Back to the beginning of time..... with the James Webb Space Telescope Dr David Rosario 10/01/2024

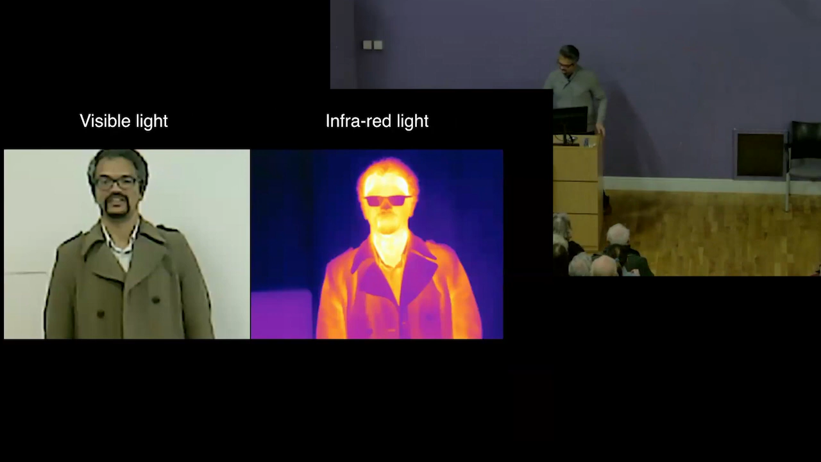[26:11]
One taken with a visible light camera, and that should look familiar. One taken with an infrared camera. So let's just proceed. I'm doing something very simple here, just raising two glasses of liquid water.
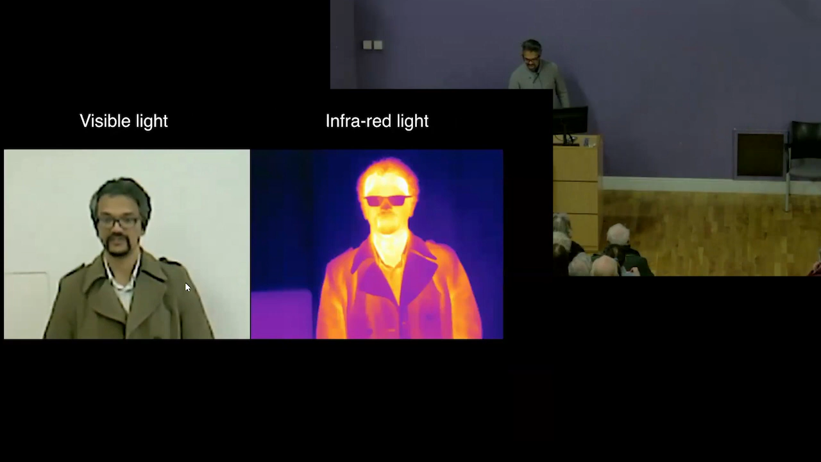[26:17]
They look exactly the same. What about the infrared, right?
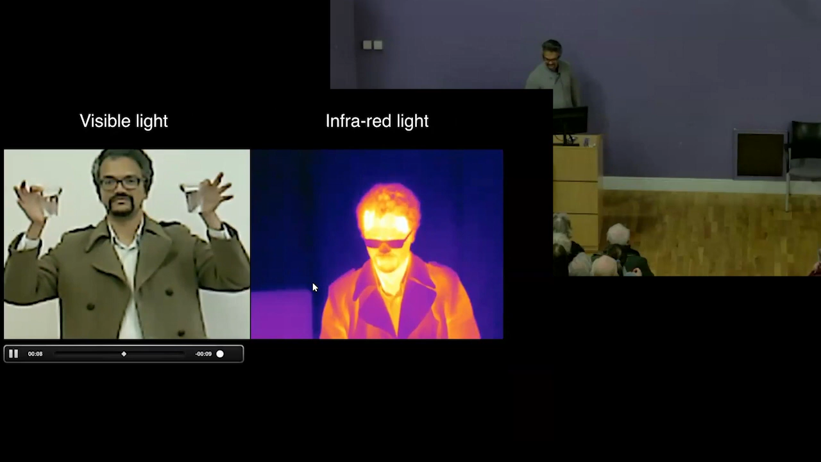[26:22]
As you'll know, you know what you're going to see here, right?
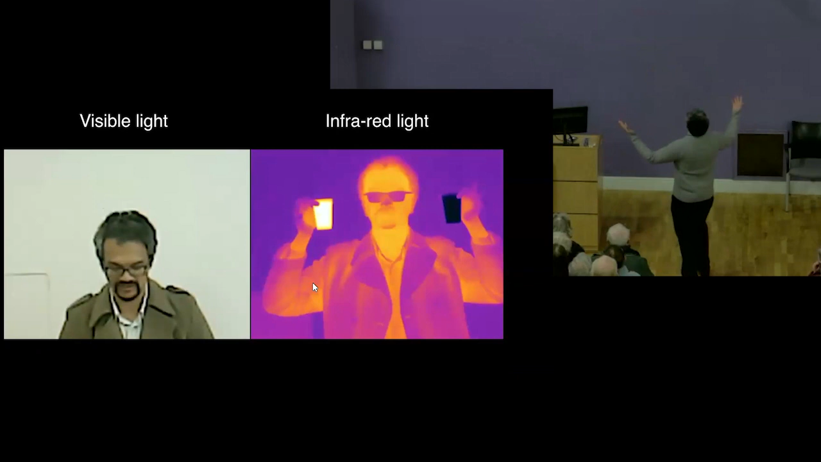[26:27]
Radically different. One of them is water that's just a bit too hot to hold,
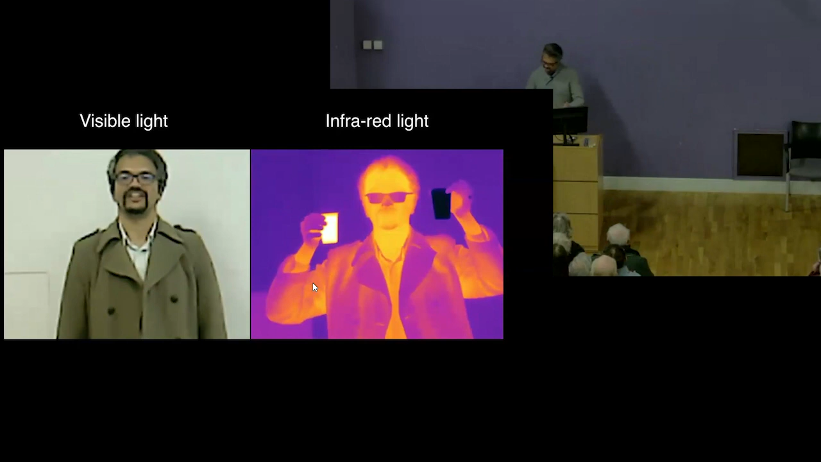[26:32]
and the other is water from the tap, which turns out to be quite cold.
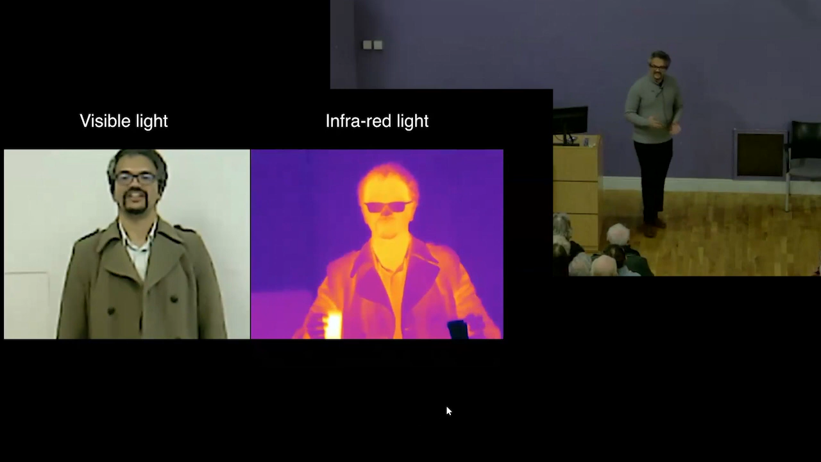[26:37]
The infrared light that comes out of things at different temperatures is radically different, okay? In particular, me, you know, roughly 30 degrees Celsius or so, all that water, which is about 50 degrees Celsius, that's really bright. If you had a telescope that was 30 degrees Celsius, it would be shining brightly in the infrared. It would be terrible to build a telescope that basically shined in the light that you want to look at the universe, right?
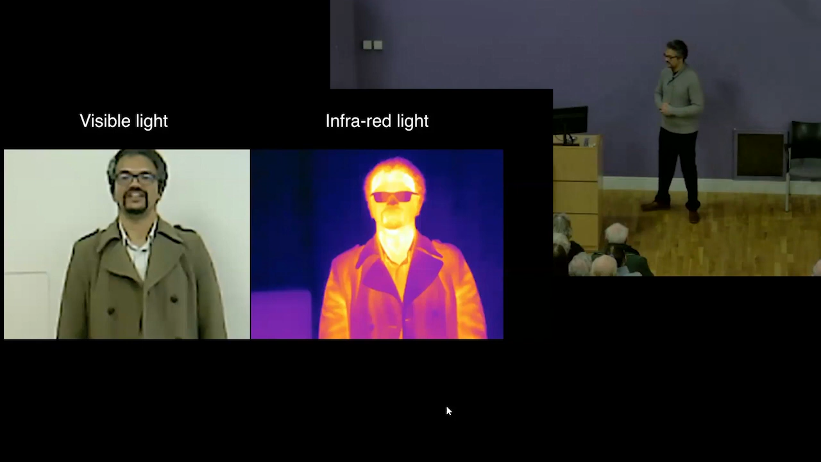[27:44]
If your telescope was shining, inherently shining, produced its own light, you would not be able to see those galaxies because the telescope would drown them out. The light from the telescope would drown them out. So that's why we have to keep that telescope so cold that it itself does not drown out the light of the universe that we want to see.
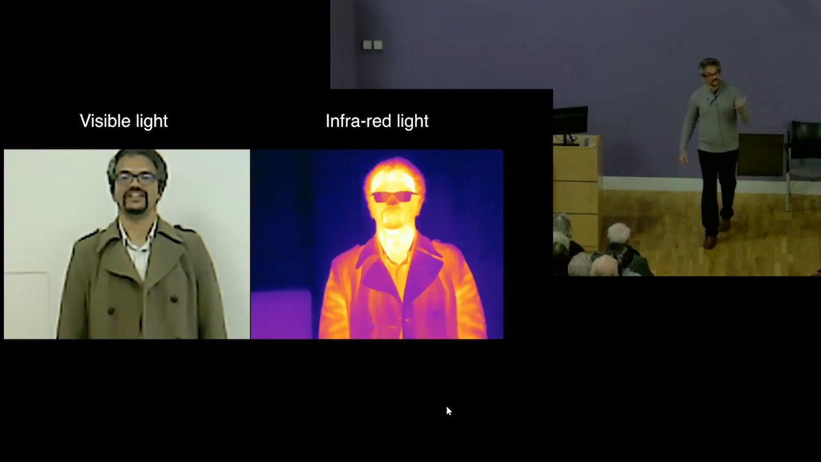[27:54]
It's exactly why JWST has kept so cold. And what can you learn from the infrared?
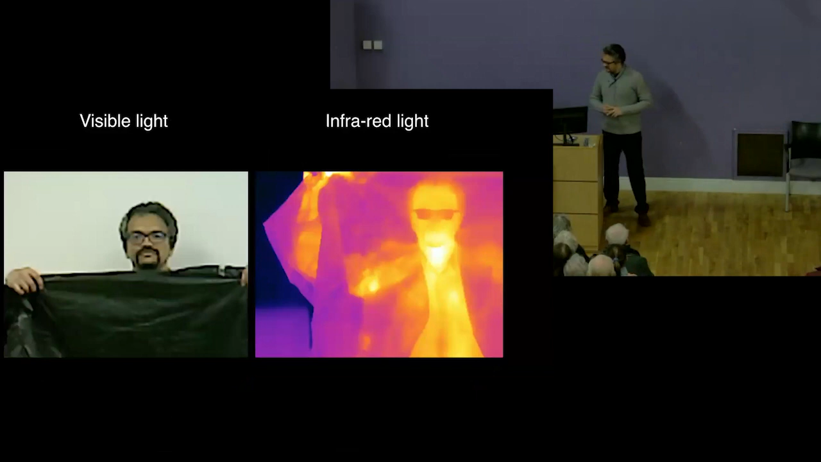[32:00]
So this also is perhaps something you might expect. You know, this is me hiding behind a plastic screen.
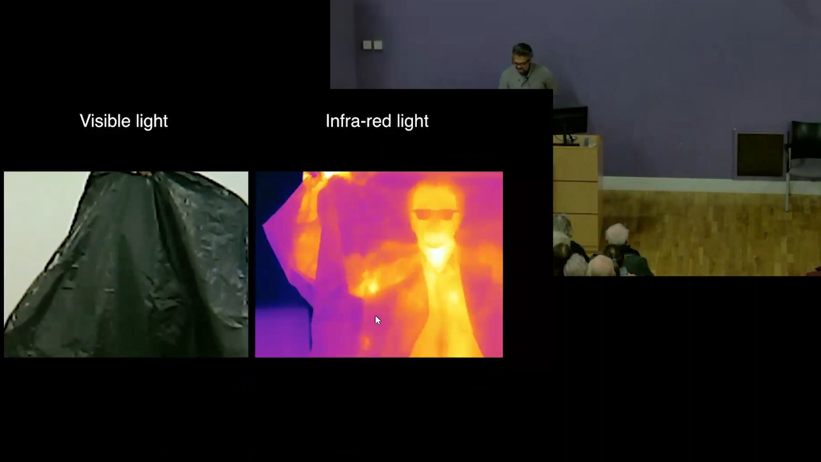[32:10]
And this is me doing the same thing with the infrared camera. You can easily see me through the plastic screen.
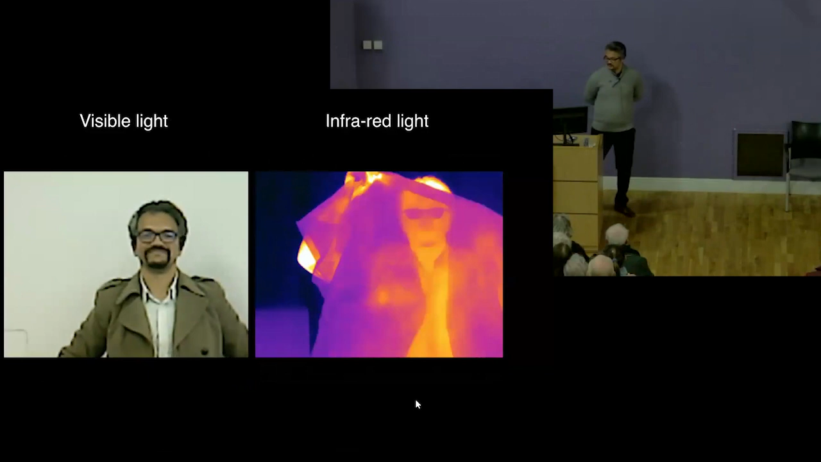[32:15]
So some kinds of light can travel through plastic, for example.
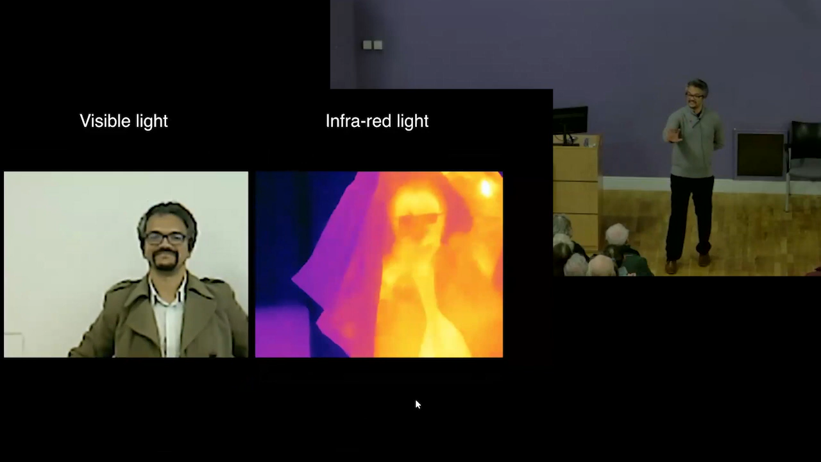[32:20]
You know, not all materials are opaque to all kinds of light.
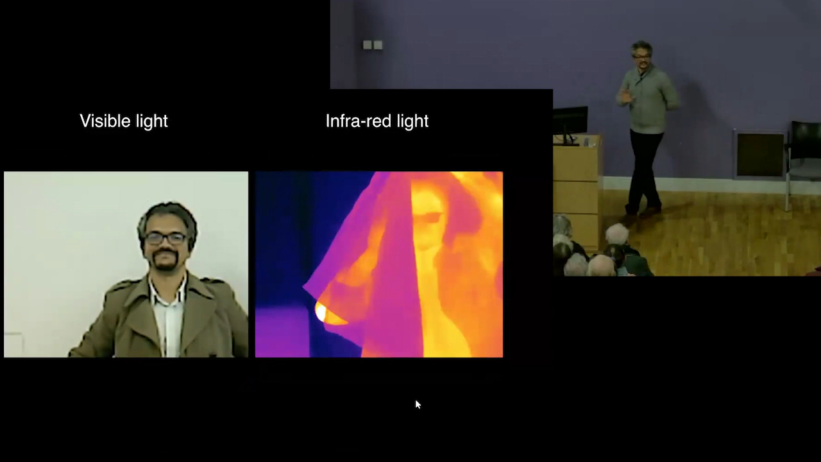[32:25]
So that's useful. With the infrared, for example, we can look through dust.